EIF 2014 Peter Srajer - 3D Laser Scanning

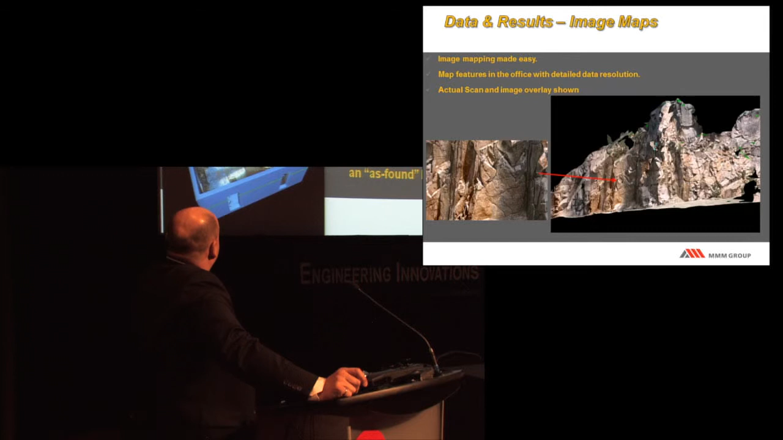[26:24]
That one. My fault. Again, what we do with a lot of these imagery here is we give the client the point cloud if they want it, or we do the processing for you. What we've done in some of these cases where there's a lot of data, particularly the refinery, is we will offshore it as well.
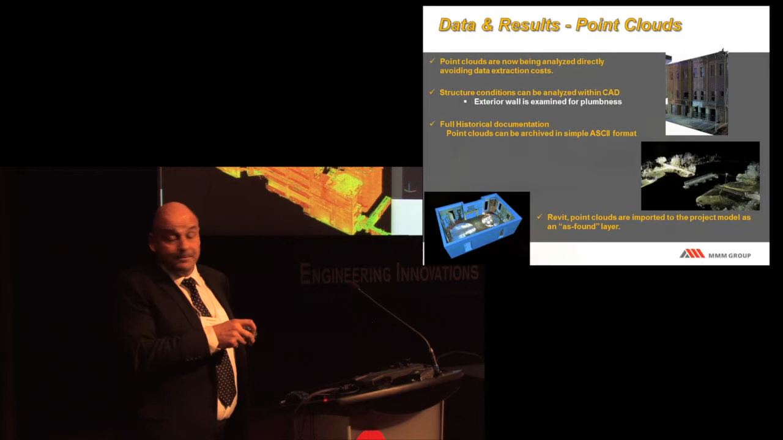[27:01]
And this is something that's become very popular with the architecture groups.
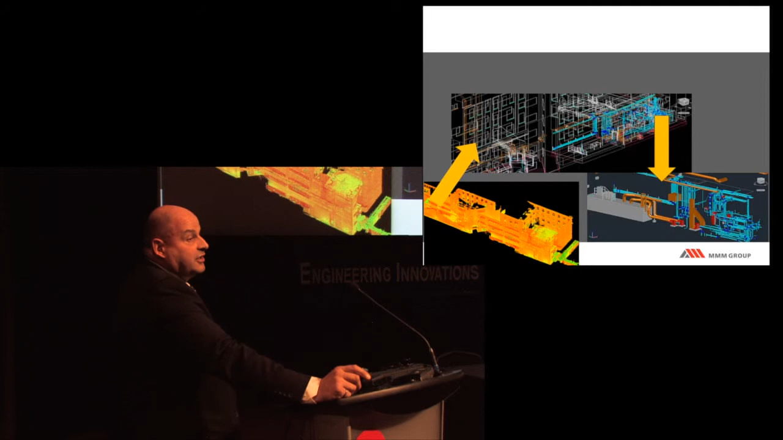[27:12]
You basically get a BIM model, building information model, for those of you who are not familiar with it. You will get basically a three-dimensional model you can put on your own computer, put as a 3D PDF if you like, and it will show you exactly where every pipe is, where the floors are, whatever else is behind the walls. That's become very, very valuable. Again, the modeling that we do with it. The level of detail you get is amazing.
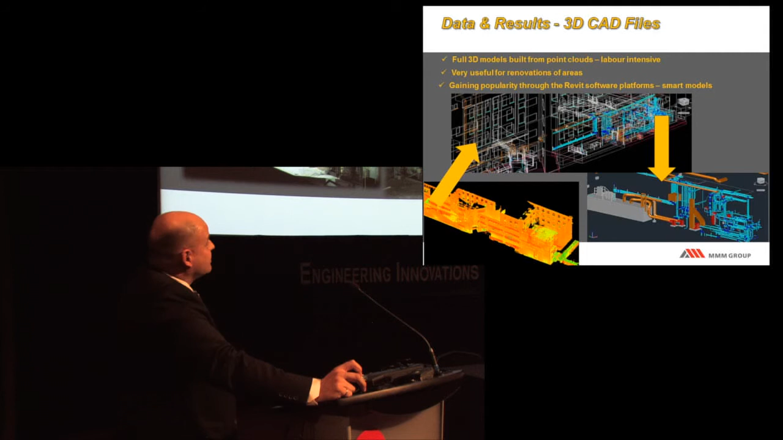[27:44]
It's very valuable for planning purposes, very valuable for historical records, and very valuable for maintenance. And there's several, I guess, deciding factors on whether you want to use conventional survey methods or whether you want to use a scanner.